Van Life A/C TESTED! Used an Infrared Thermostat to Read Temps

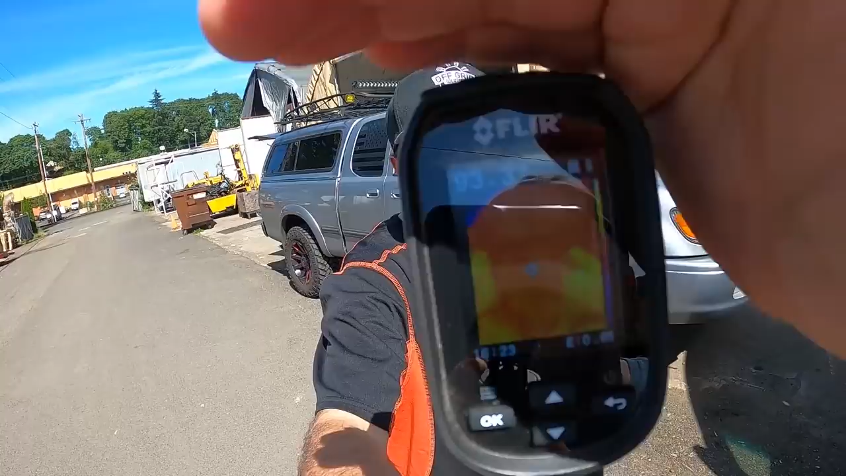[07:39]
it sure is you're reading at 90 hopefully we can see this pretty healthy once we get into the 92 93 so it's not it's reading so look it come behind me and you can see
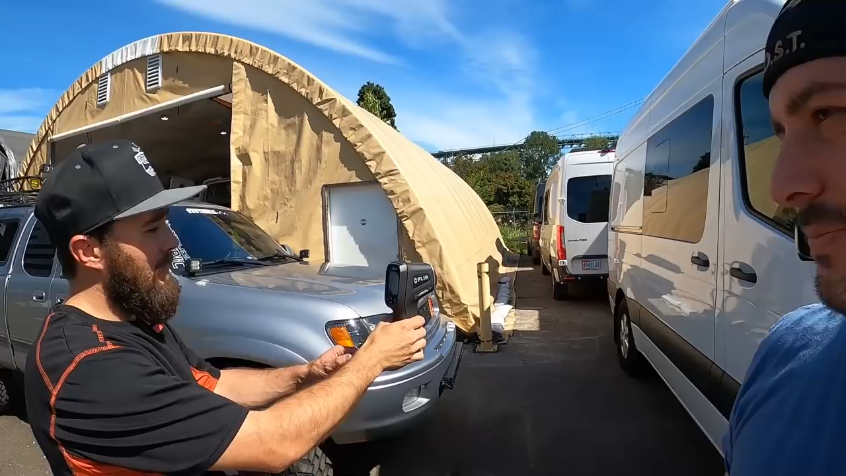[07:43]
we can see the windows of the van at this point so blue is going to be
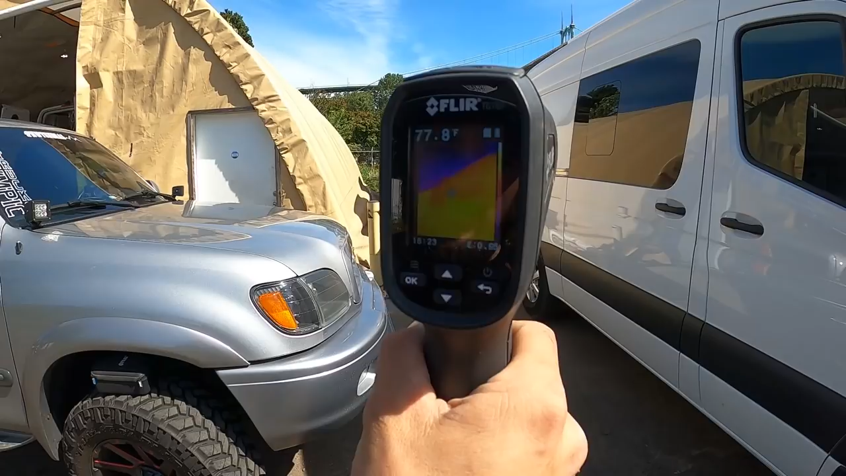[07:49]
On screen: spot 77.8°F
our sky what are we reading right there right there we're almost 90 degrees on the paint on the paint and
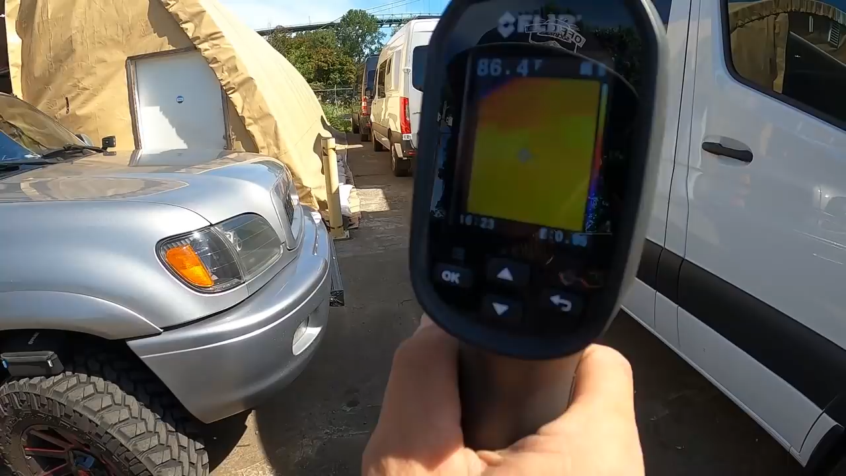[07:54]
On screen: spot 86.4°F
that's in the shade that's in the shade so if we go we can cruise the other side if you want to just get it yeah we can why not what's
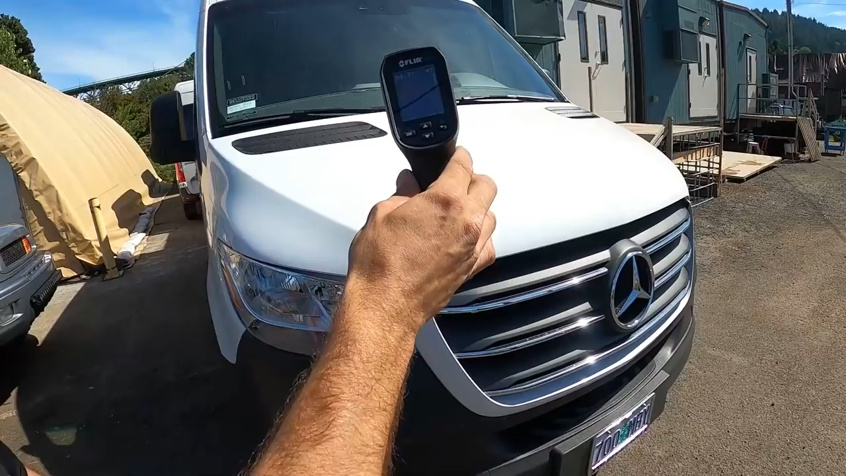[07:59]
that 97 97 98 100 100 jeez so you can see it starts get
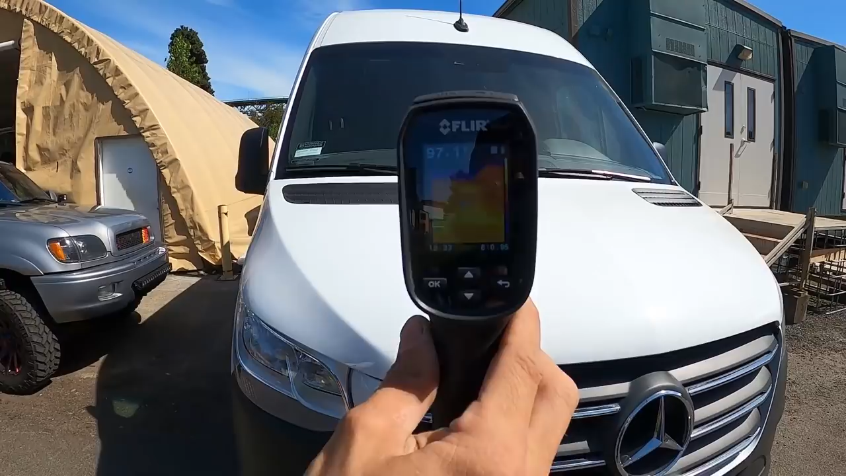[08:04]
exponentially hot that is hot hold on hold on we're going inside right now granted we just had the floor up to max night it was we saw it actually
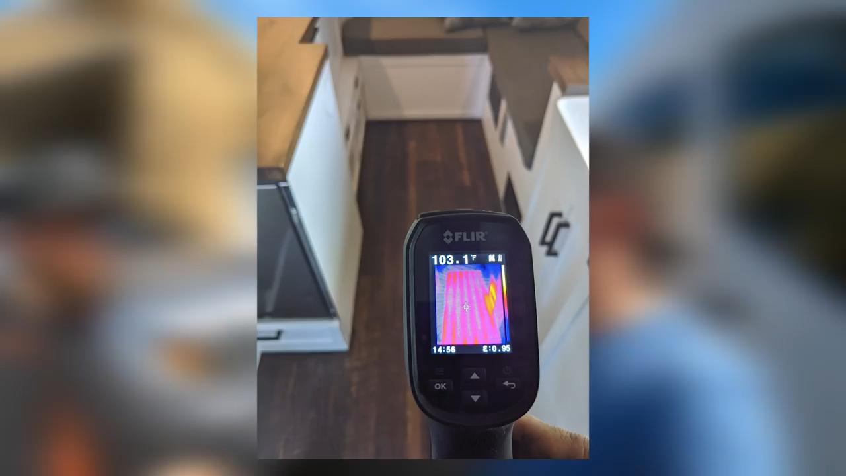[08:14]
On screen: spot 103.1°F
over almost 100 degrees what this thing was reading close to the heat register right I had it at the max so it actually we've had this sitting for about an hour now about an hour uh with the AC cranking I had it
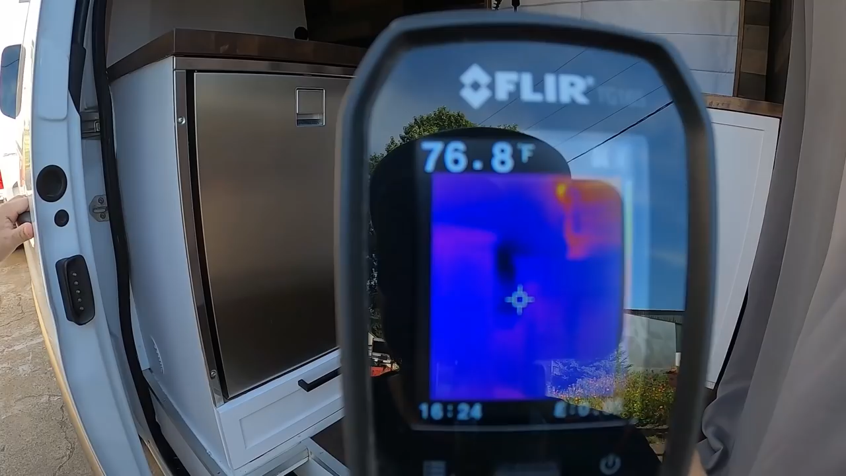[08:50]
On screen: spot 76.8°F
definitely in the 70s look you can even see the heat you can see the heat coming through all the windows uh-huh
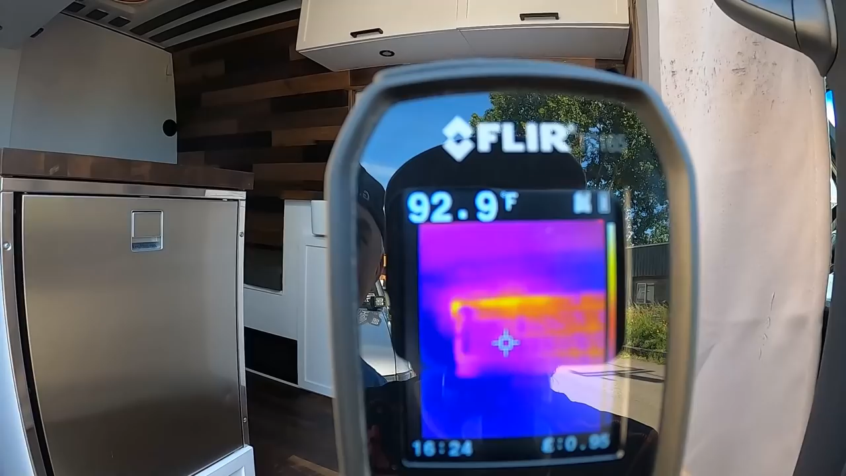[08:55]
On screen: spot 92.9°F
your window coverings I really like to use this little flare gun to see you know where we're
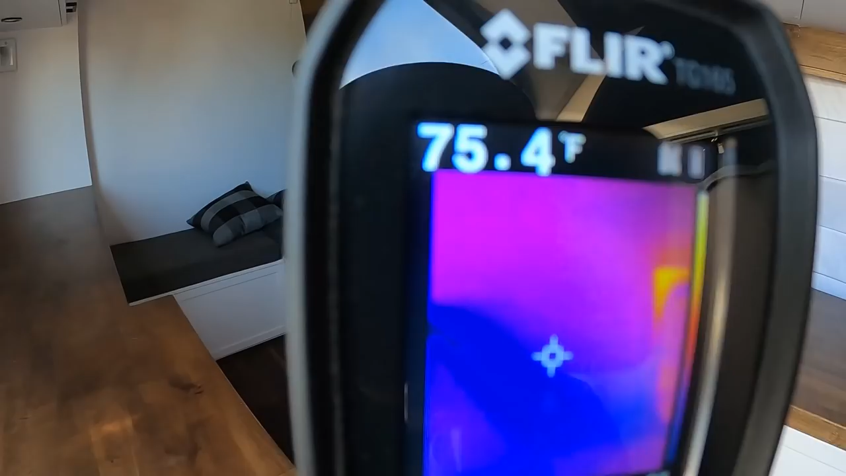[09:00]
On screen: spot 75.4°F
getting our heat where we're getting our insulation loss
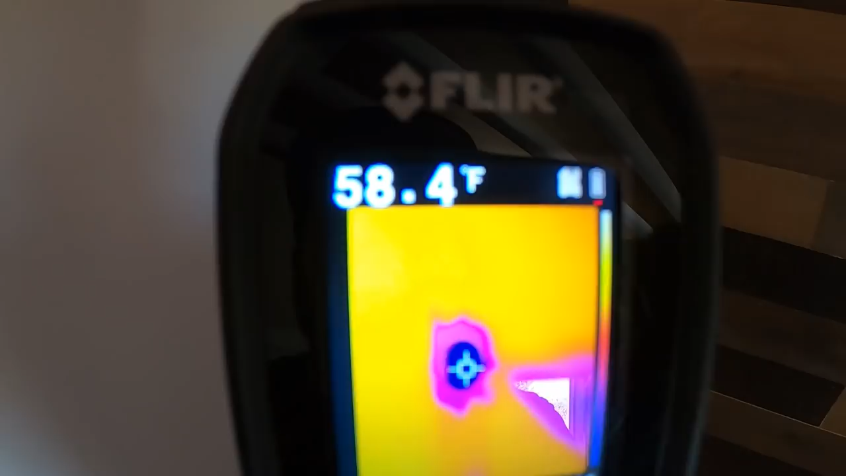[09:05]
On screen: spot 58.4°F
so that thing is pumping out at 45 degrees
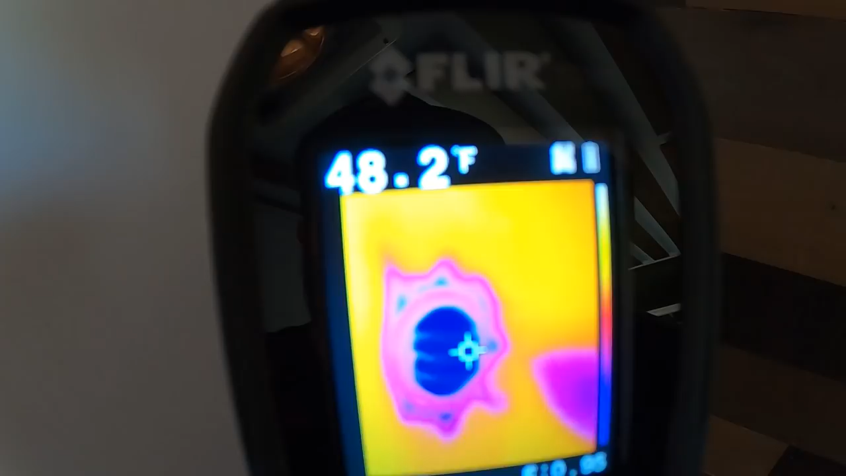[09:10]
On screen: spot 48.2°F
yep around 45 44 45 degrees steady wow that